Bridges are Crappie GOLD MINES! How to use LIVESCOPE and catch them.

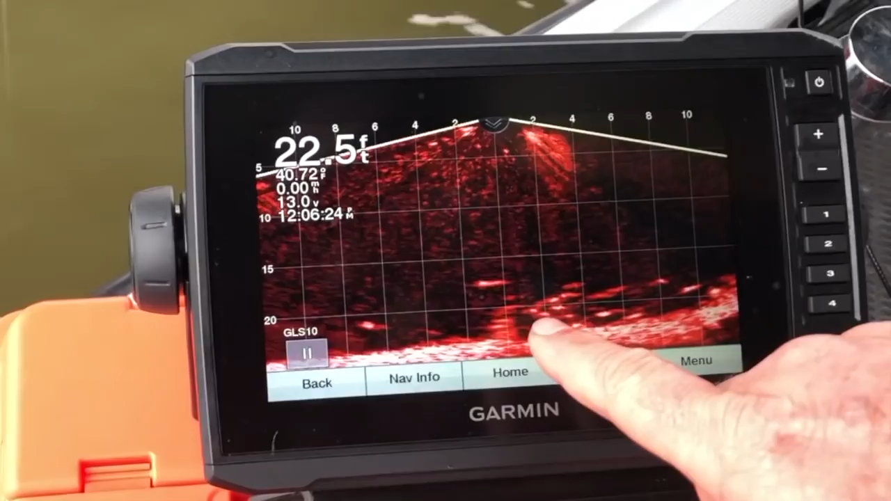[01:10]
On screen: depth 22.5 ft, water 40.72°F
So my crappie are from this arrow to the right. This is a little bit of a brush pile right here and there's some suspended crappie. A little bit of, there's been a little bit of bait swimming in and out right here. I'm going to drop my crappie kicker down there and see if I can get bit.
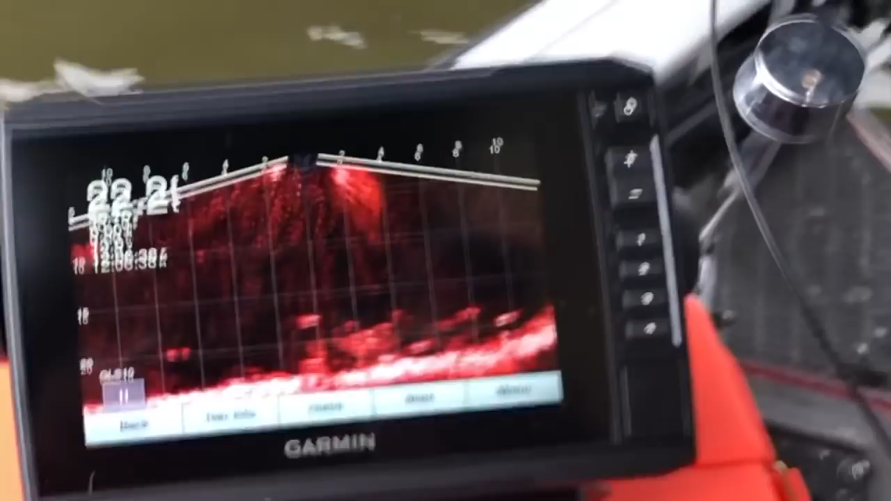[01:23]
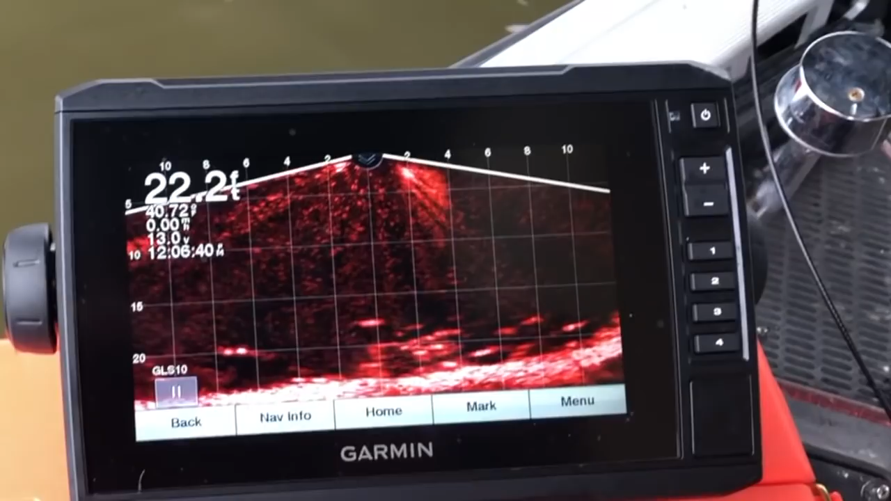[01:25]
On screen: depth 22.2 ft
See if you can see it go down. There she goes.
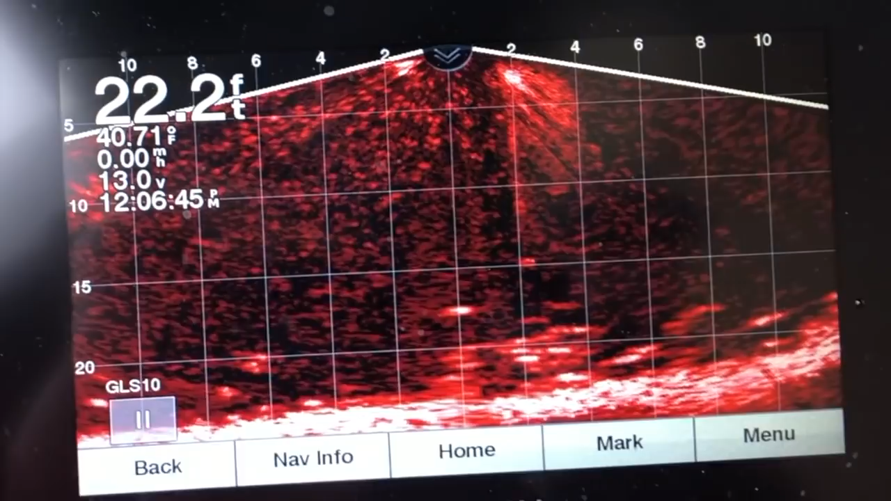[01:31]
On screen: depth 22.2 ft, water 40.71°F
Okay, I'm in the brush right there.
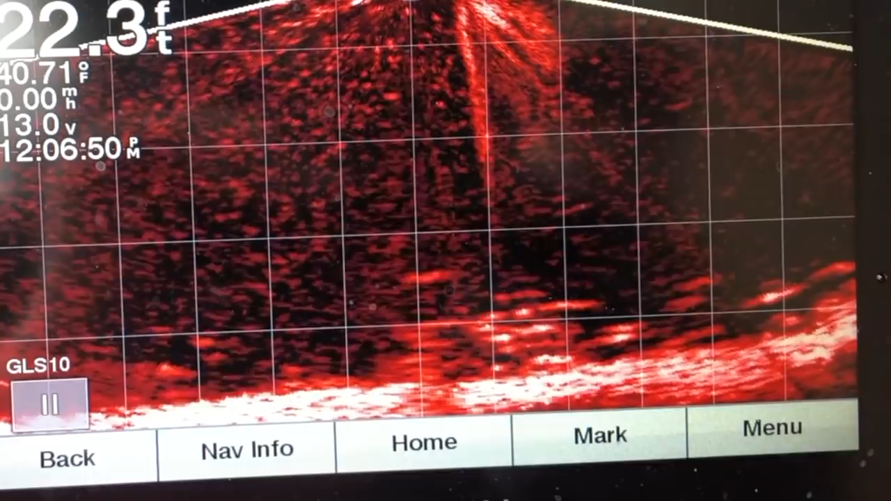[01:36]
See if I can get bit. There was a hit right there. One come up out of there and hit it.
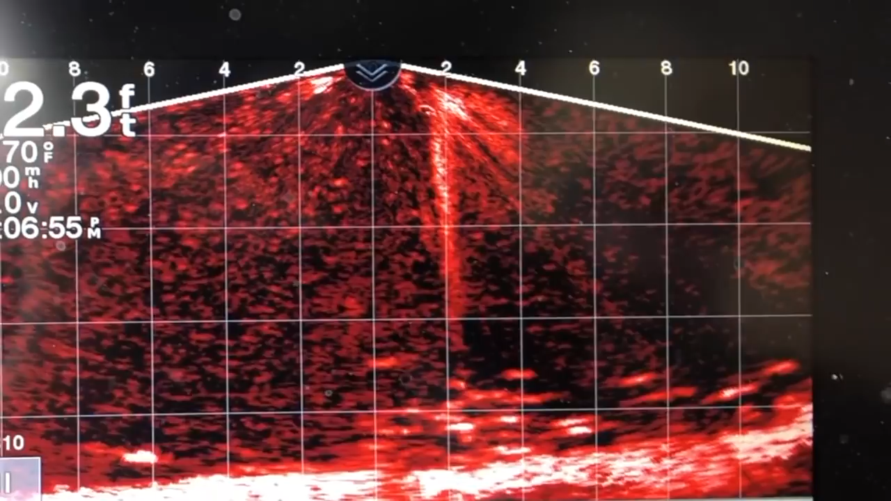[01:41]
I'm going to check my bait. It looks good. I'm going to get it right back down in there.
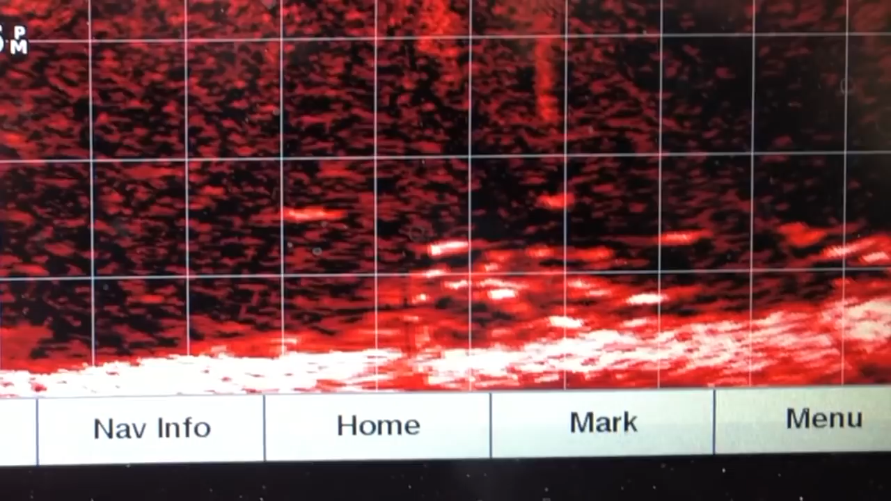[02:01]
I moved it over a little bit to get a little bit closer to where those fish are and see if I can hold this kicker.
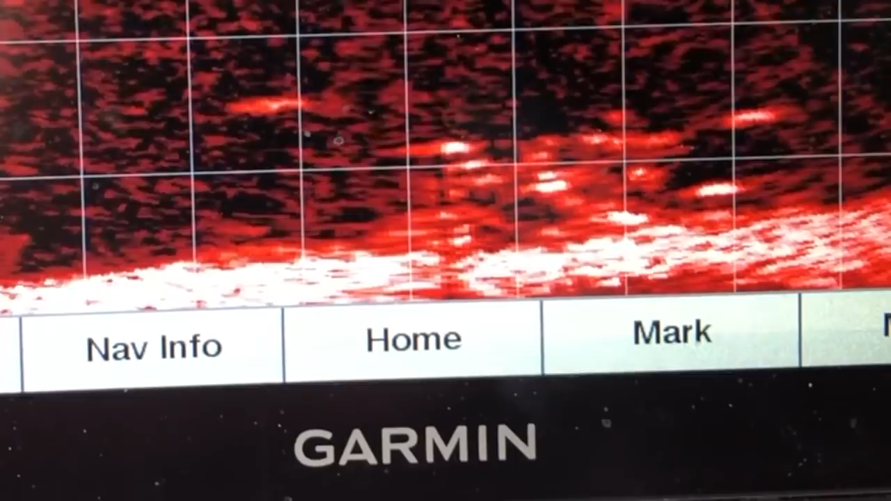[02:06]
Right there. There's one come up. There he is. Right there.
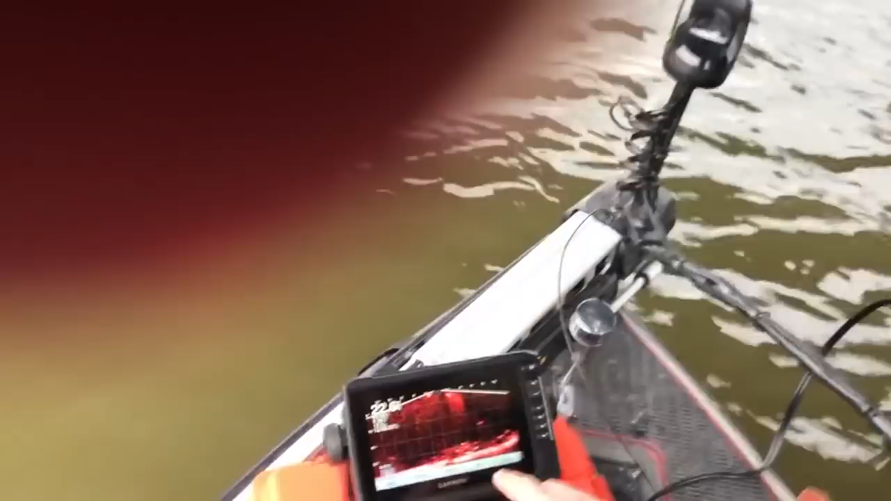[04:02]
suspended crapplers crappie in wood four feet from
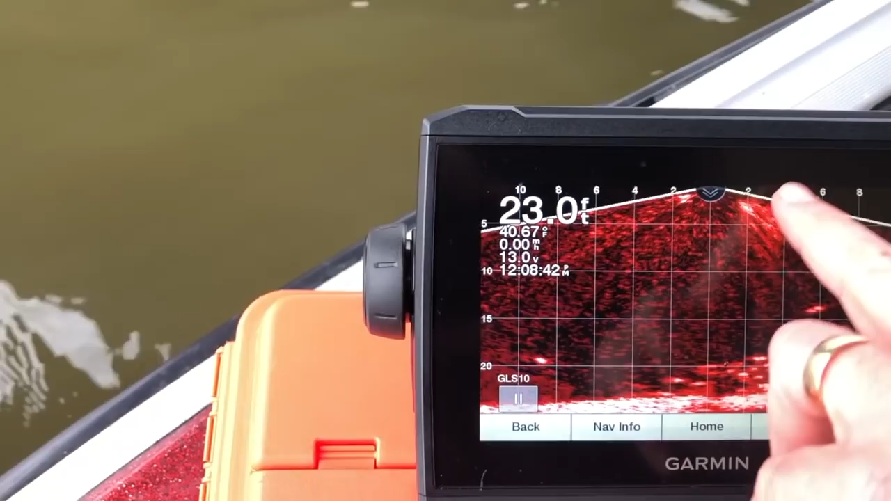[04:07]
On screen: depth 23.0 ft
the center of my comb okay so if you look right here I'm
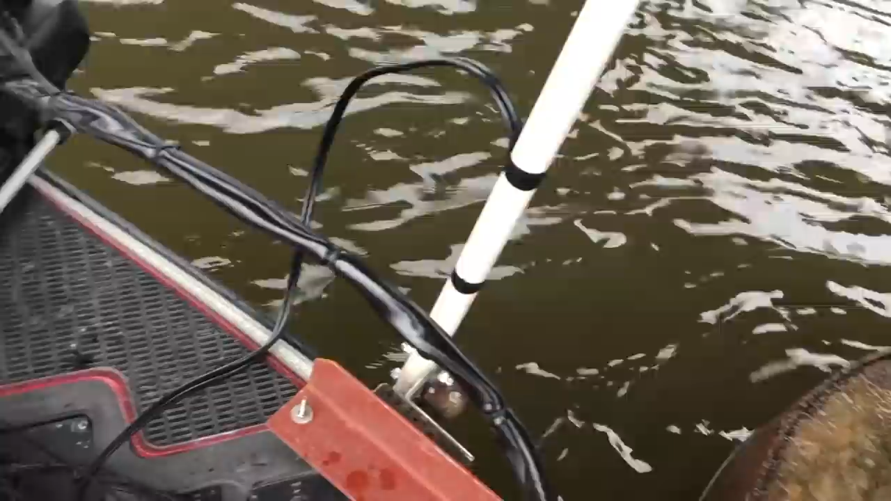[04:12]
about four feet from my transducer so let's go back up here it's going down right now see
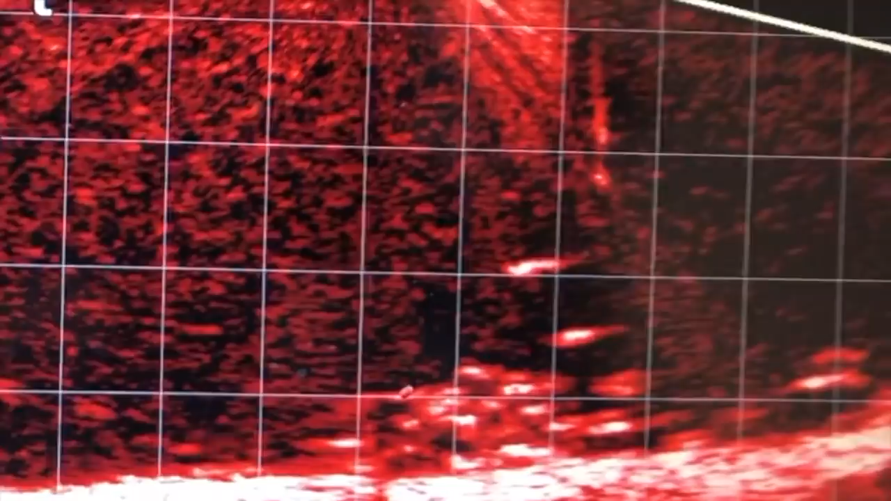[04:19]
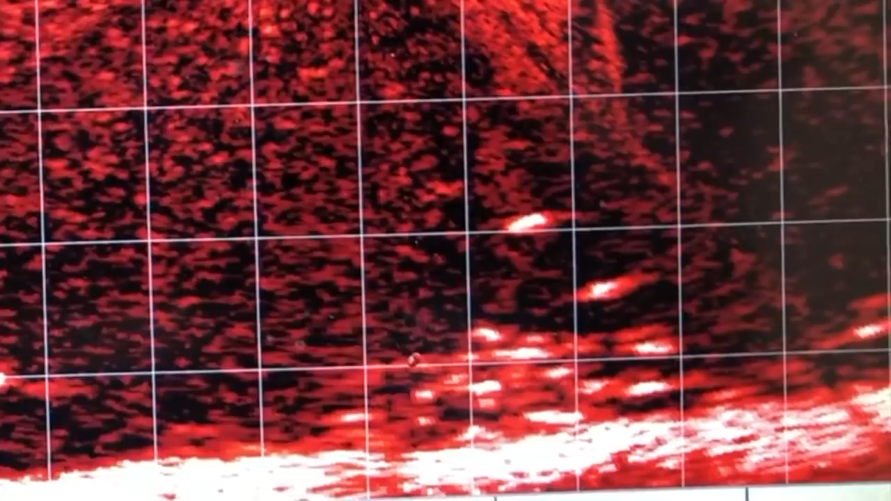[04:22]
my jig moving right there it's right by that that's